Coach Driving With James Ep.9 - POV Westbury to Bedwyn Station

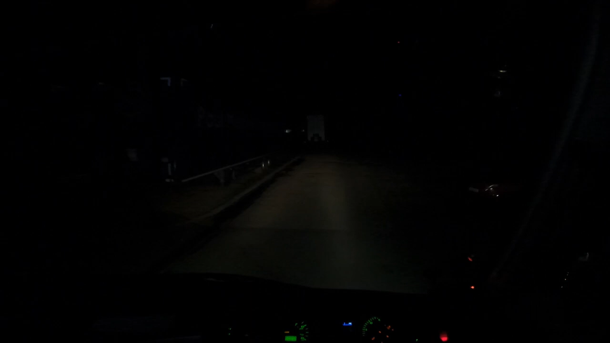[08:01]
gearbox. It's a ZF Eco Life, I think it's called. Basically, it's a automatic manual. So there is no clutch pedal. So for me, it's just a two pedal foot brake and accelerator.
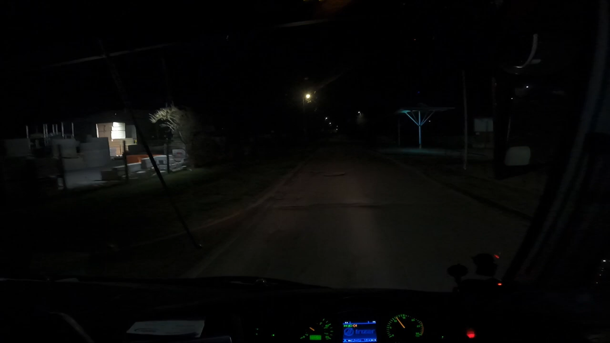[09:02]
It either goes 7, 8, 9, 10, or might jump. It tends to try and figure out what the conditions are. So if you're on a hill, if it detects that you're going to do a hill start, it will start in gear 2 rather than gear 3. But down here there's a button on the side of a stalk. Actually, I forgot to show you that before we set off.
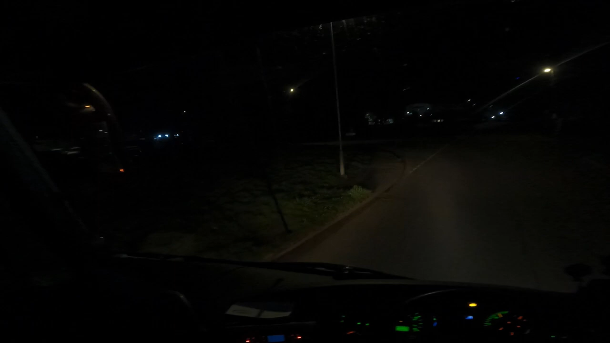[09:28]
But there's a button on the side there, which means I can put it into manual, so I can do the gears myself. So today we'll be doing both.
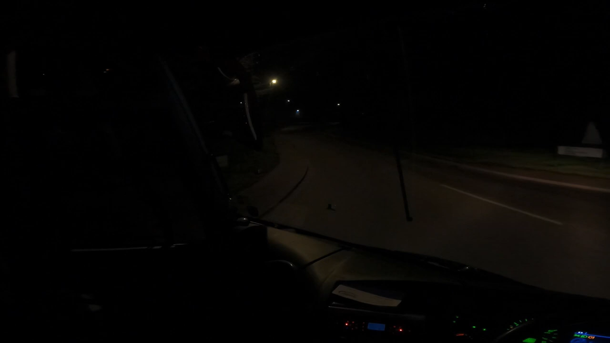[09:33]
We're going to drive in automatic and manual. There's a couple of scenarios where I'm going to show you where we'd use manual. So it's gone into gear 8. I don't know if you can see much looking down.
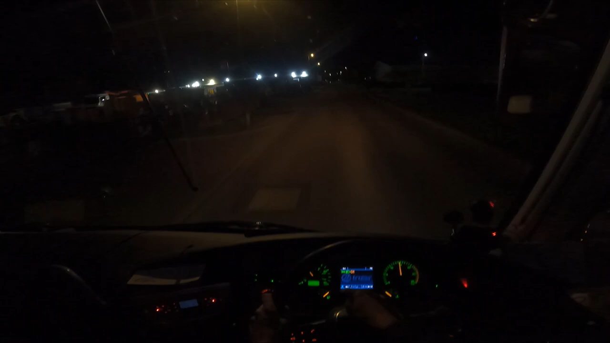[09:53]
I don't know what you can see there, but it's just on the top left of this screen. There is a number. It says 8 and A. That means it's in gear 8 and it's in automatic. If I press the button now, it would be into manual. Also on this stalk is the retarder as well. It's just a 3-step notch retarder. A bit different to mine, where I've got about 6 or 7 notches. This has only got 3.
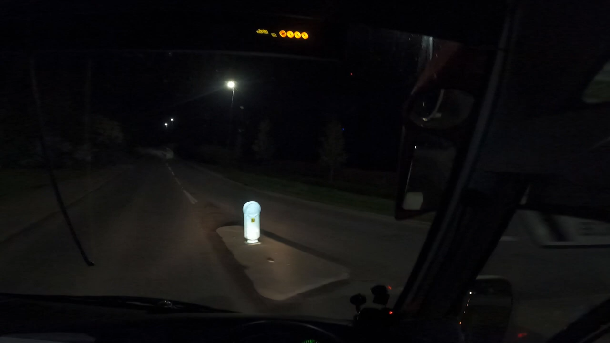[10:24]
And we've got to remember that the mirrors stick out a little bit more than on my coach, my Turismo. Let's put some high beam on. There we go. See the road clearly now. So it's always a thing when you're driving coaches, that especially if you've got a fleet of different models, it's remembering what you drive, what length is, and if there's
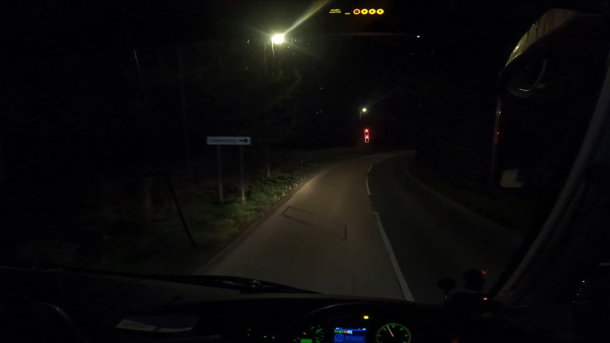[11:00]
anything different like this, as I say, with the mirrors are slightly bigger than what I'm used to. I haven't driven this in quite some time, actually. So I've been driving my Turismo for so long, you just get used to it. But as many of you know, I did my test in 20...
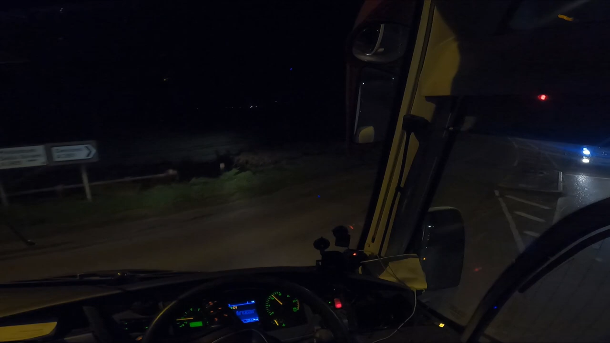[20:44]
Gear 7. Into gear 9. As you can see, it's skipping every other gear. Imagine it's going to go into 10.
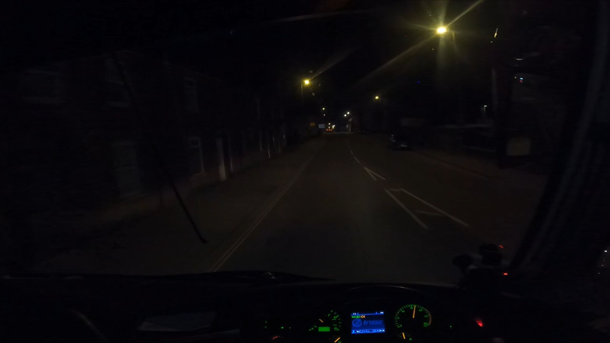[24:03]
Okay, into devices now. The town itself is straight on, that's towards the marketplace. I'm going to do left here.
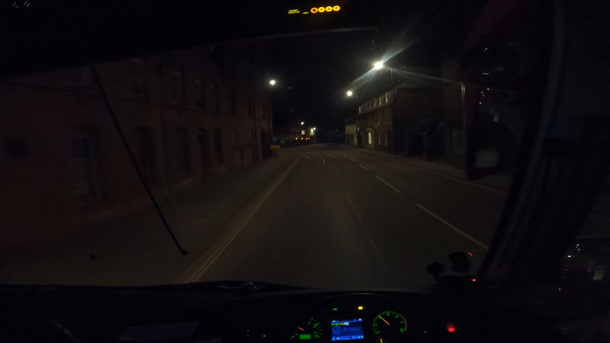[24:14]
I'm going to bring it around to the right a little bit, use both lanes. So I'm just avoid clipping the curb then on the left hand side.
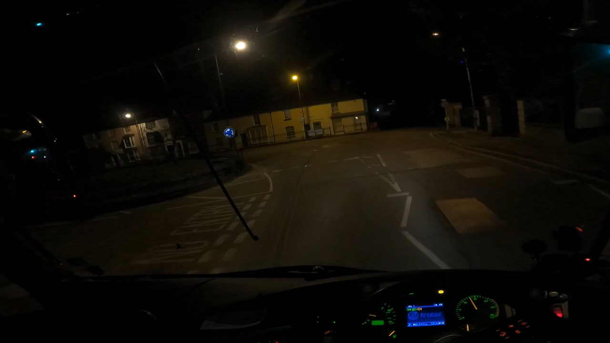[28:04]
Okay, coming to Marlborough now. Go through the
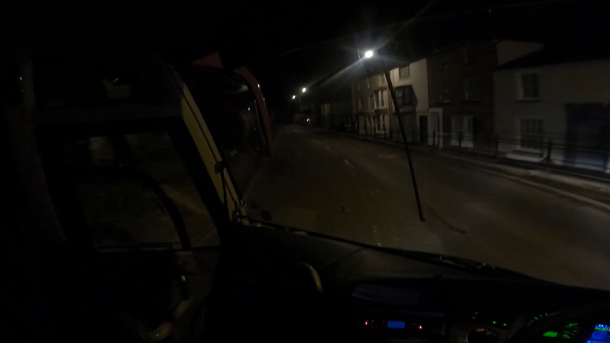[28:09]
centre, the High Street. So it'll be very busy, as I say. It's the daytime, this will be much busier later on.
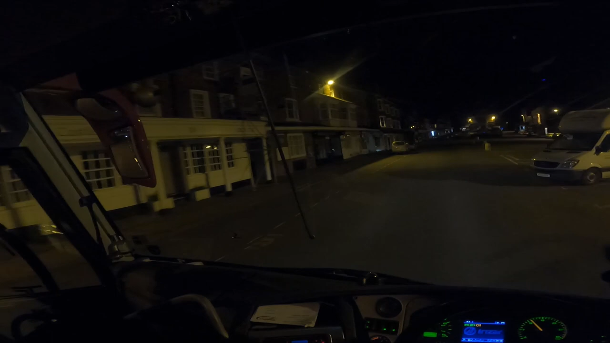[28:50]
I think after Marlborough we'll skip straight to Bedwyn as well. I was, I didn't realise, didn't expect to see the market people today. Didn't realise it was on a Saturday, actually. Oh, there we go. So we'll do the climb out of Marlborough and then we'll skip to Bedwyn. I was going to sort of cover the whole run between Marlborough and Bedwyn,
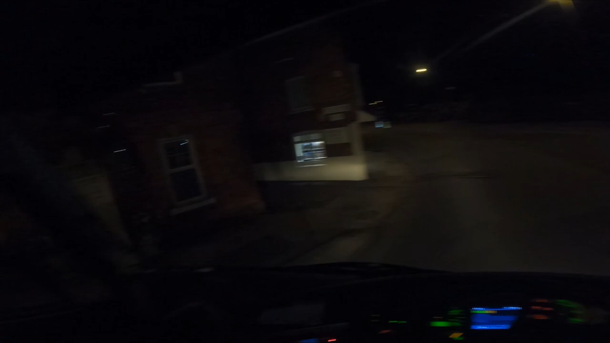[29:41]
Keep it on that back wheel. Follow the curve of the road there. Now we can do left this roundabout.
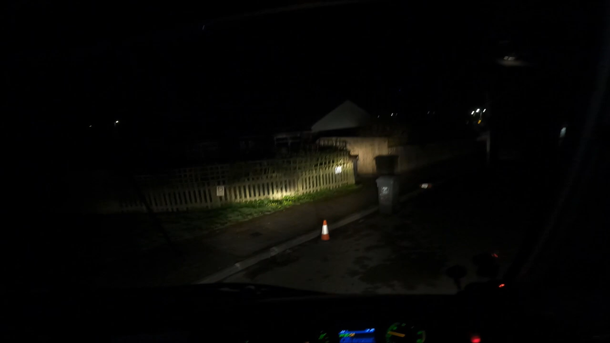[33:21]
That's good, someone's put some cones out. So I don't know if they've realised it's not such a good idea to park the cars there when a very good placement is on. A little bit early, not too early though, but pretty quiet here. Right, this is where we're going to turn round, but someone's parked their car there. Right.
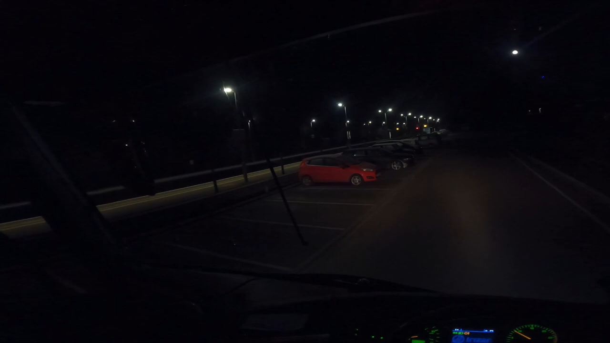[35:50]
I should put myself down here, I think. Yeah, I'll use the space out here, outside the entrance. Okay, there we go.
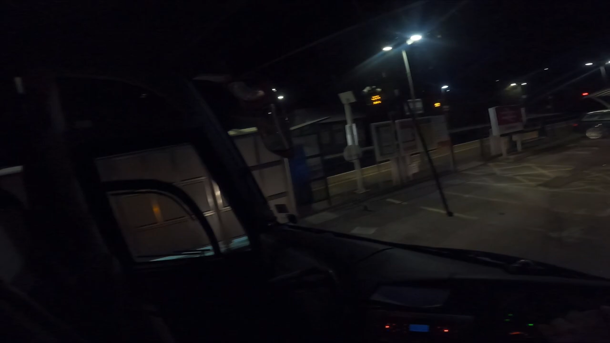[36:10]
Right, I might do a coverage to Hungerford later on, if it's quiet.